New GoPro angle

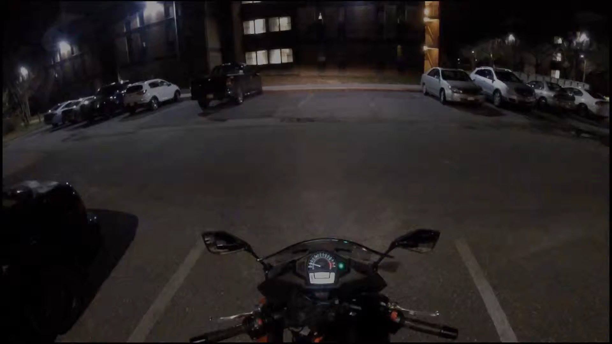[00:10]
Alright, YouTube. Let's see if this shit works. So, I seen a vlogger who mounted his GoPro to the top of his helmet. Thank you for the quick replies on that subject, MDZ Vlogs. And he said that it can handle speeds well above what I'm driving right now. So that's a good thing.
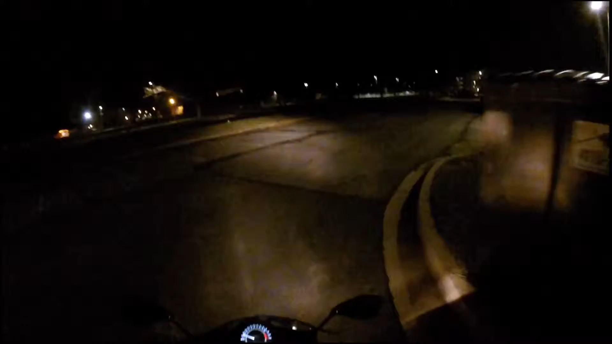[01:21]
get some black Velcro or some stuff and make sure that the make sure that the microphone cable is up out of the way for myself. Let me crack my visor a little bit. And then I also have to make sure that where the microphone placement is, there's not an excessive amount of wind noise, which right now there probably will be because my helmet's cracked.
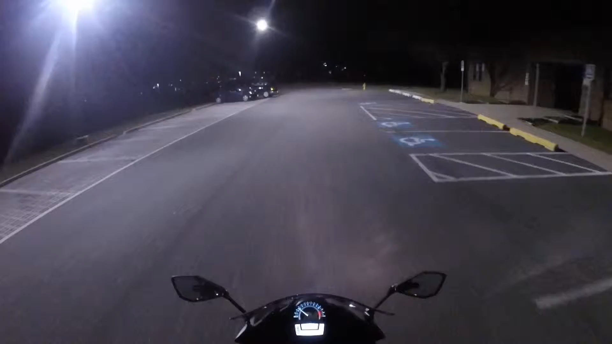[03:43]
my GoPro to the side or to the front of my helmet. I could have mounted it to the side, but it would have been the far side.
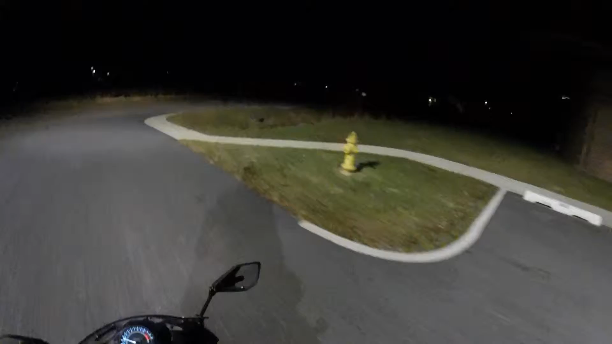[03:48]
I might as well have sold my GoPro and went and bought a drift or a ghost.
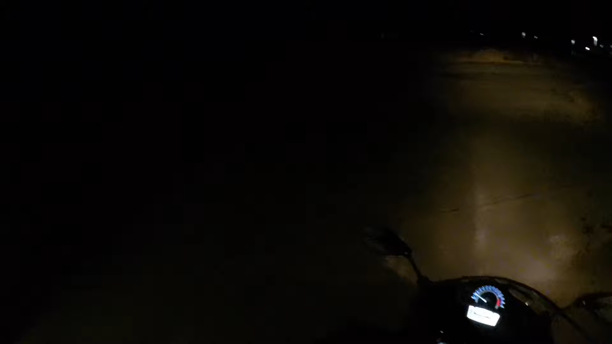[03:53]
But the reason I couldn't mount it to the front is because on the Vortex, can't even talk right. The chin vent, the little adjustment for the chin vent thing, goes down a lot lower than it did on my Bell Aero. And then on top of that,